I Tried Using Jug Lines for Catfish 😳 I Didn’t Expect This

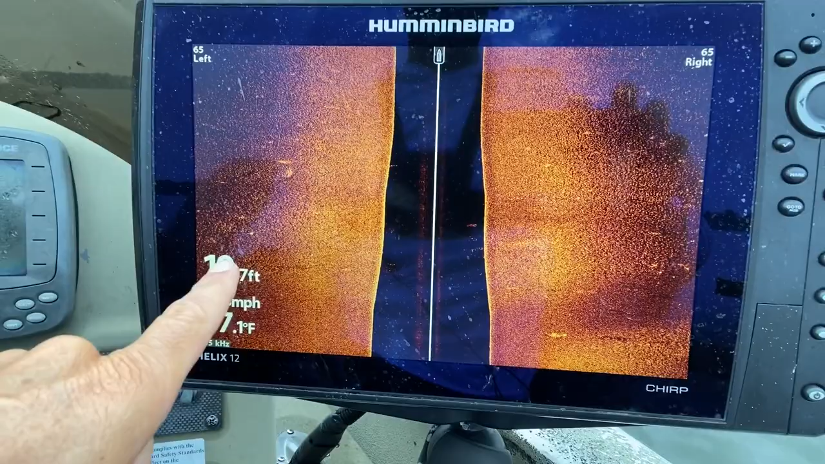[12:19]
I'm actually just going across this flat with a side imaging, kind of looking for some fish.
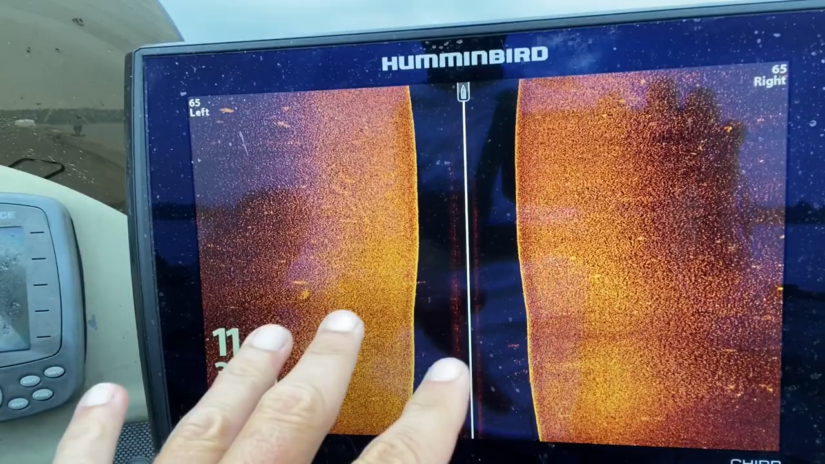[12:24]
I haven't seen any yet. But right up here is where I mentioned that I'd caught that 66 and 3/4 pounder on that jug.